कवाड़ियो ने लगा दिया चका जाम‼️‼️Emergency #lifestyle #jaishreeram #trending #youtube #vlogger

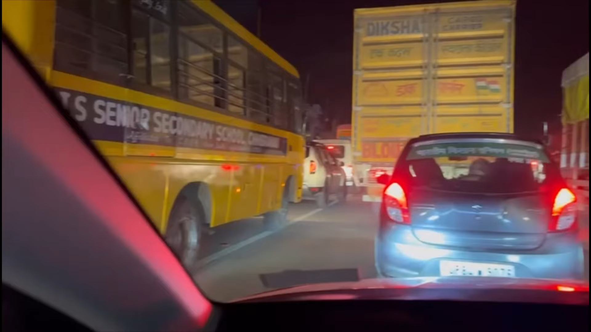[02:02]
एलो मेरे प्यारे दोस्तों तो देखो भई अच्छे बदा मुझे डबल जाम लगा भी पहले अंदर मार्केट में था किसी काम से तर गे वर तो जाम ने पूरा आलत खड़ा को दिया दो गंटे जाम लगा और अब देखो आप इस
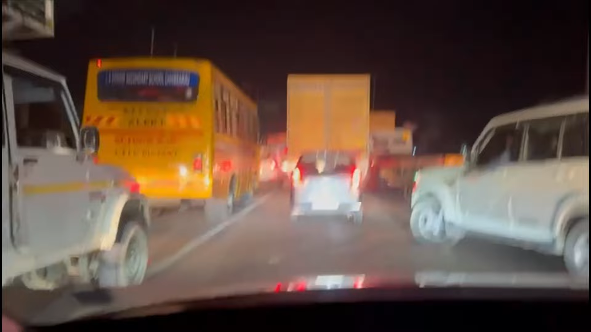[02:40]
jumped hope तुछ जादा हरा हरहे जाम से यह बेर जा रहे हैं कंड़ी है जया है कावरीयों का गजा कम डीगा कआ आए